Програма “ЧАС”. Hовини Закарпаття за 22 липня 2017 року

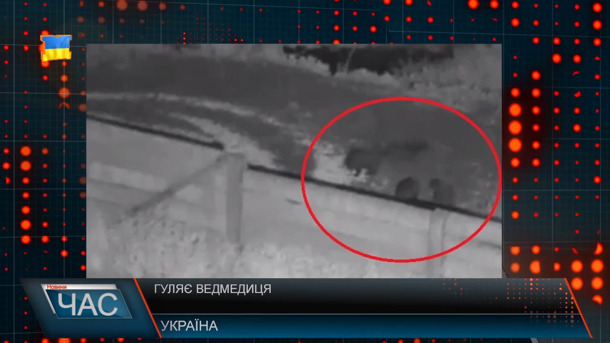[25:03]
В межах України це Ужанський природний парк. Що на Великобрезнянщині. За інформацією словацьких ЗМІ, ведмедиця з чотирма ведмежатами розгулює в цій місцевості вже кілька днів. Про що попереджають і всіх подорожувальників цієї місцевістю, як і зі словацького, так і з українського боку.